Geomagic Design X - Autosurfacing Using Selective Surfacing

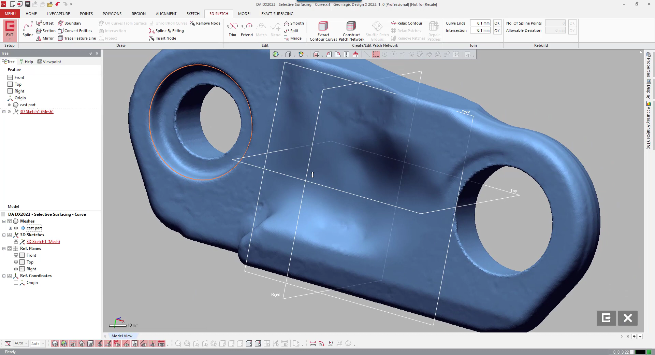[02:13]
I'm going to run that same command over here, on this side, and click there, and accept that.
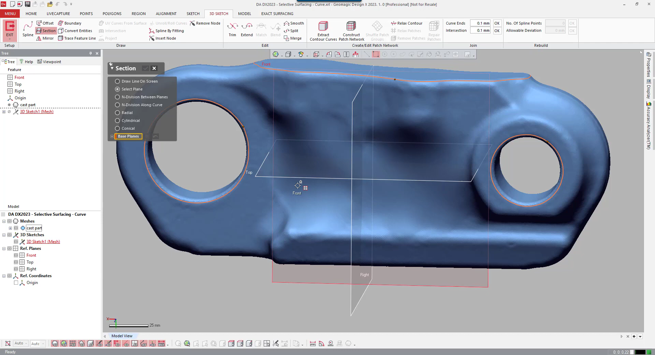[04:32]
So let's drag this down. You don't have to flip this view here in a second. Okay. See, it's grabbing a little bit too much on the left and right that I want.
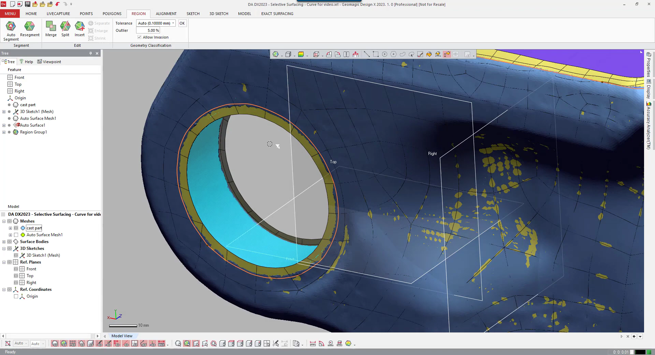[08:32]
Okay, so that should be a cylinder. And this one has a little bit more information going on here.
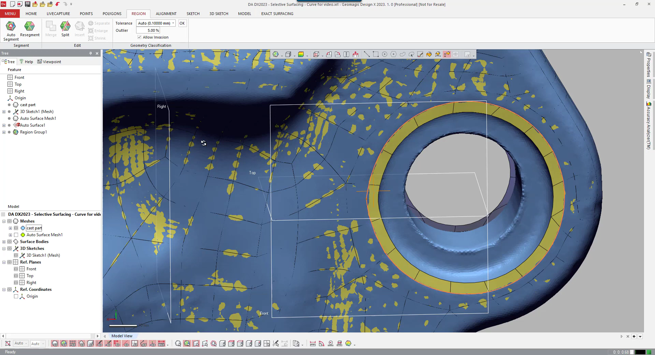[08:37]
So I'm going to go ahead and select this a little bit differently.
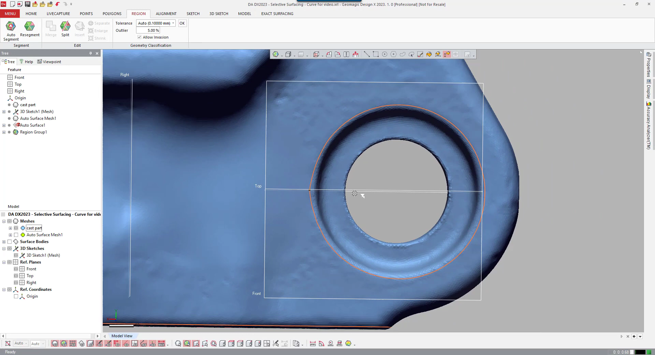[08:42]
So let's go to normal to this front plane here. And I'll flip that 180. I'm going to use this selection tool here, the circular selection tool.
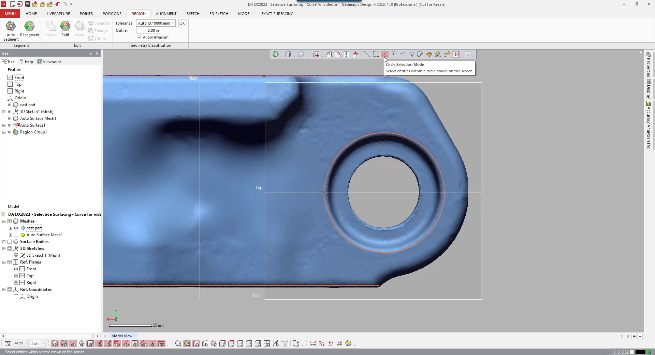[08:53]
That will help me select this kind of in a circular fashion. So I'm just going to kind of eyeball center, drag this out, and go ahead and select right in there.
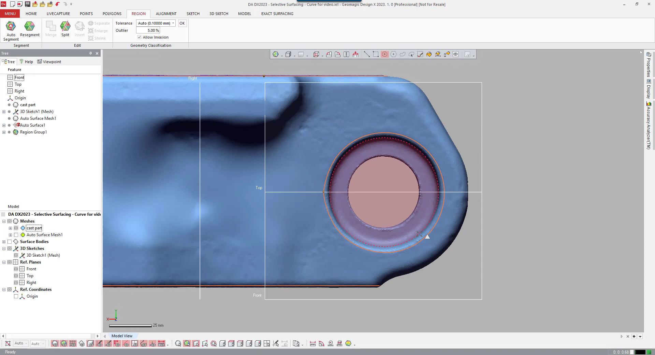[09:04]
So that looks pretty good. And on this side, I grabbed a little bit too much because of that circular diameter.